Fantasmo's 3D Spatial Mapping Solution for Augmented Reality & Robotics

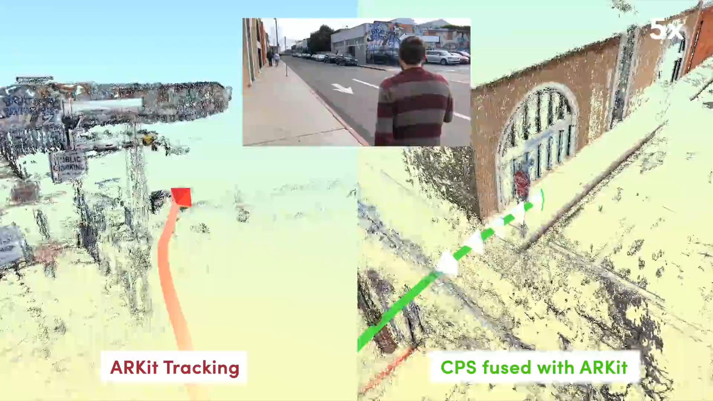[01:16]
and other such Visual Slam algorithms accumulate errors over time and distance,
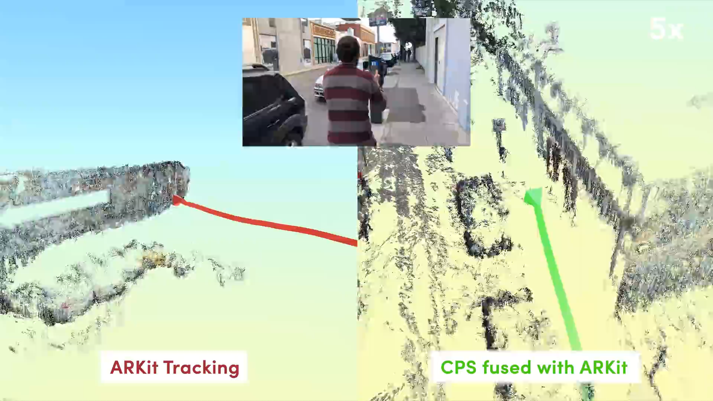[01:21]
which is exemplified by ARKit shown here on the left.
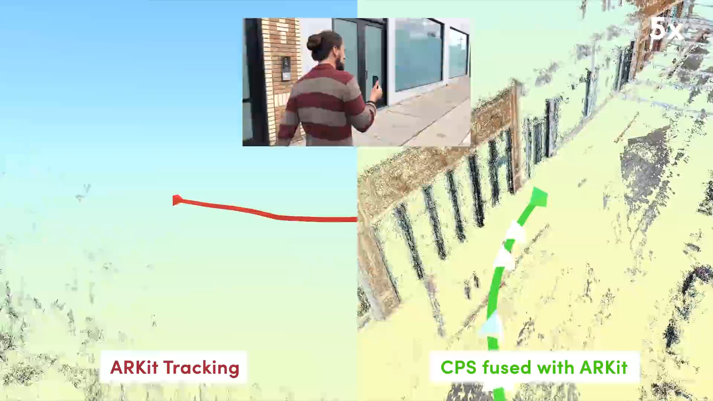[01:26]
CPS solves both of these issues by comparing photos to the CPS map file,
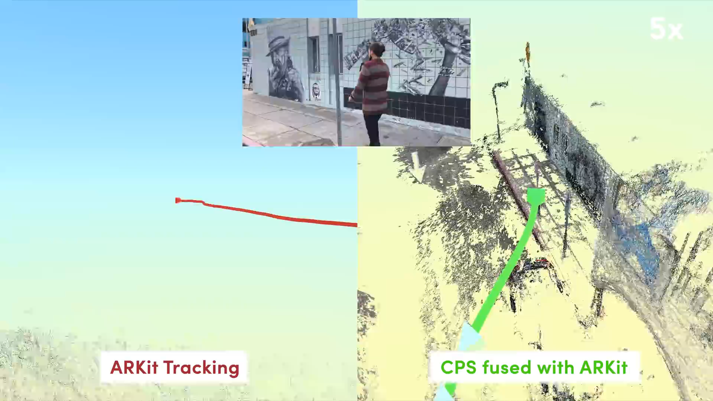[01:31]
which enables mobile devices and other camera-equipped platforms to know their precise positioning in the environment.
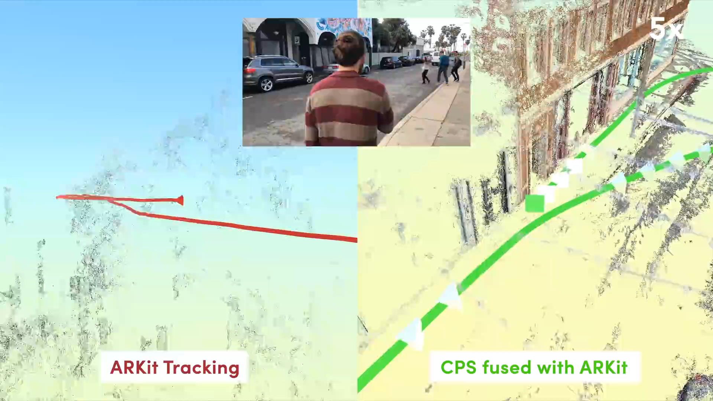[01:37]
Drift is corrected by continuously cross-referencing the visual map to maintain precise positioning.